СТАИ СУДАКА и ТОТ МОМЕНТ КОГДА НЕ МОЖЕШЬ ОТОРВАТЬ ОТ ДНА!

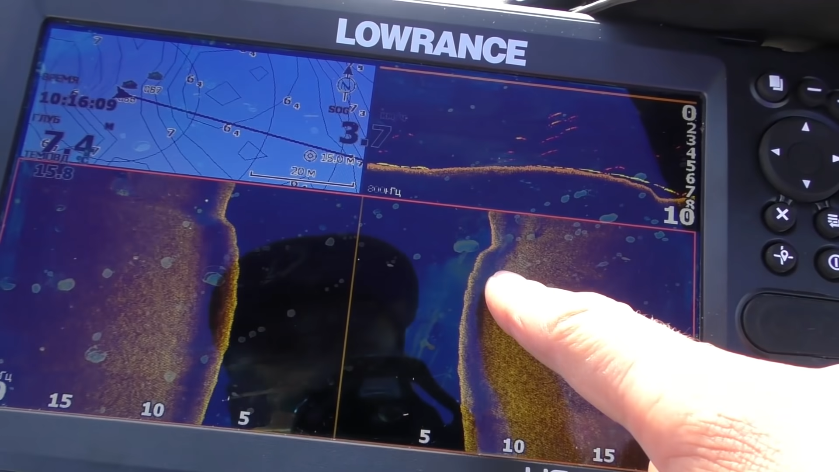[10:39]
Вот мы проезжаем вот эту небольшую булочку. И тут на ней получается вот такая вот штука лежит.
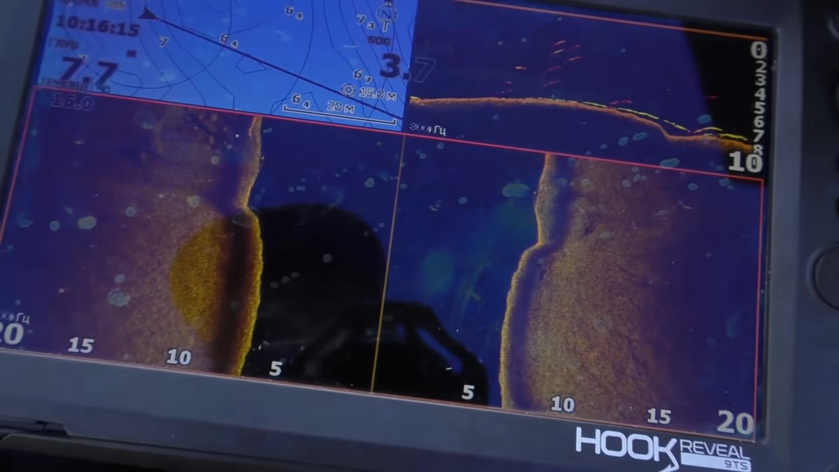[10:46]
Вот видно, да?
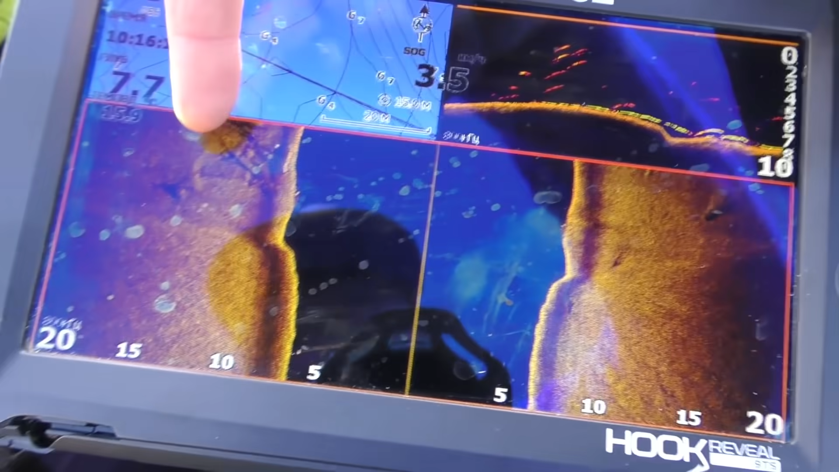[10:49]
Вот, вот отсюда мы его и ловили.
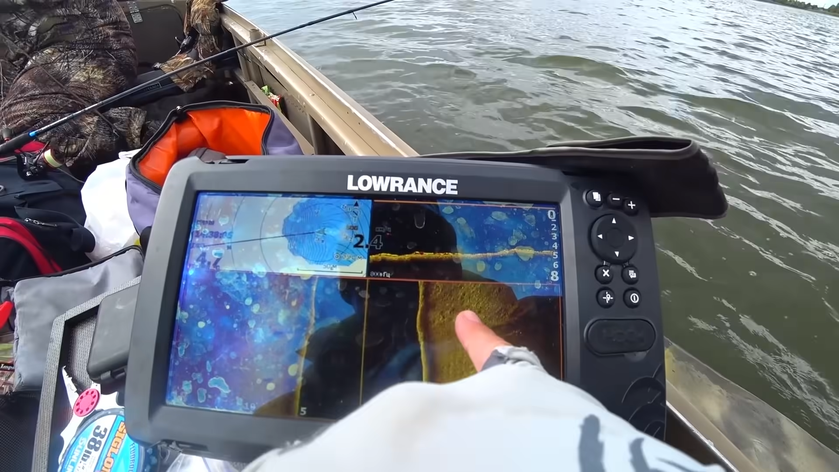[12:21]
Вот камешки с судаком вперемешку. Ну, это мы так думаем. Ну, я думаю, это так и есть. Тут не разобрать именно каменные гряды. Так что сейчас будем брать.
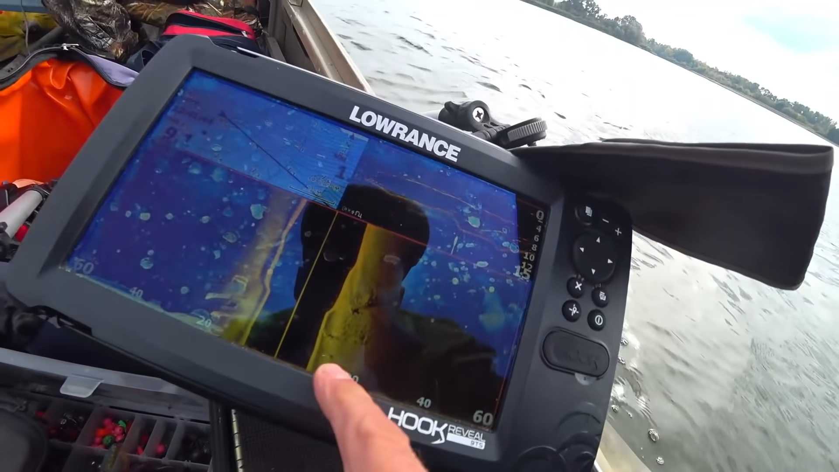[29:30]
сотрите вот это вот вот тут а вот они сидят точно вот это вот они сейчас мы их будем брать рыба
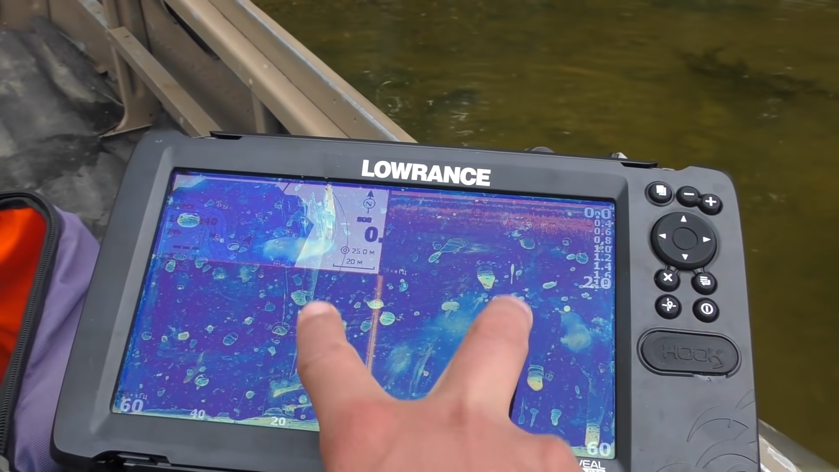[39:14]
Потому что вот это место, где я поймал самов. Я летел на полном ходу и просто смотрю песчаные барханчики такие, как вот это периодически.
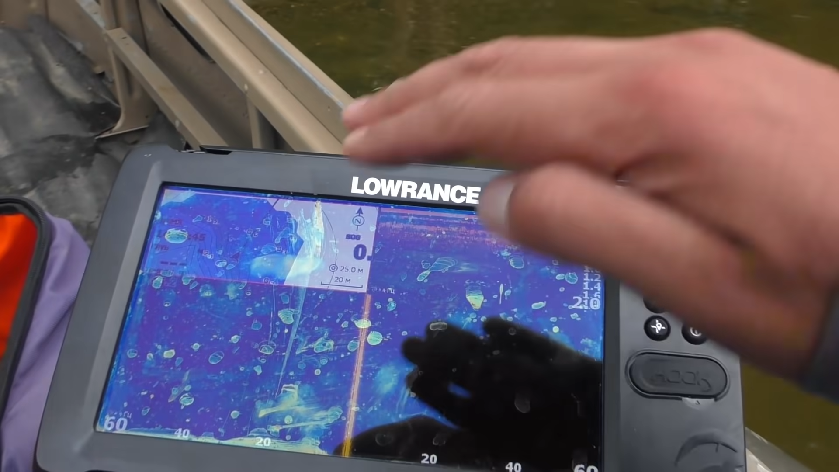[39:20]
Они вот так волночка-волночка. А потом смотрю так прям вух и прям аж видно рыбка.
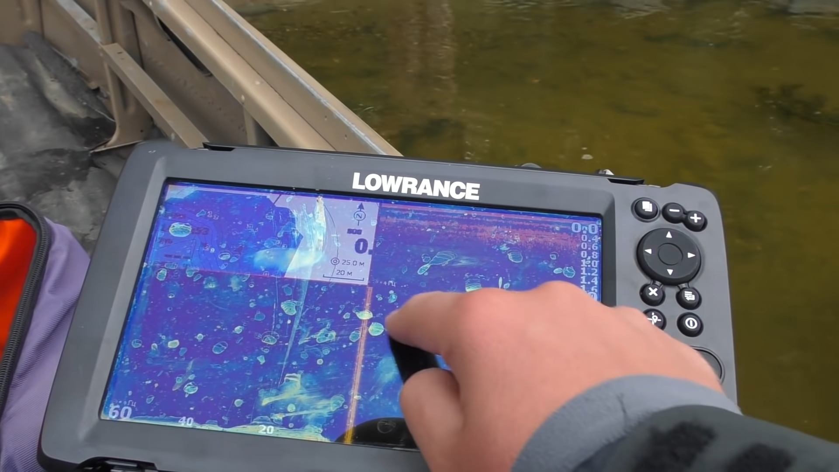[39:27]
Рыбка мальки. Я по тормозам возвращаюсь. И точно, точно хорошее место.